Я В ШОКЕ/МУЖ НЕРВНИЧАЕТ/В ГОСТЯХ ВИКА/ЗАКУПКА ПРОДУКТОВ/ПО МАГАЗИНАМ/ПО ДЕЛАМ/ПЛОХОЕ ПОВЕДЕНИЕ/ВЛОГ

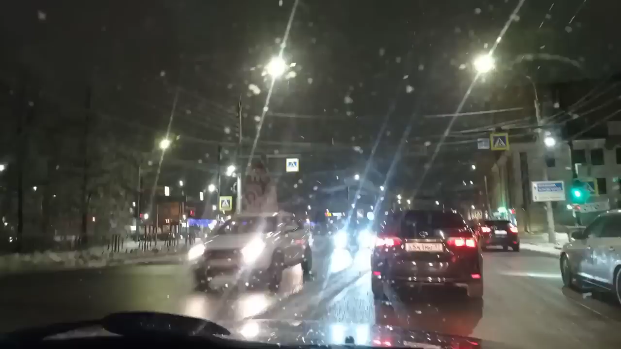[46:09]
девочки выехали из дома ну тут по делам надо по делам надо хотела вот включилась показываем площадь победы это у нас видите но только вы как-то видите через стекло у нас видите какое а ёлочки посмотрите какие красивые заснеженные класс красивые а я здесь вроде бы тоже должно было светиться почему-то еще рано что ли жаришь в этом году здесь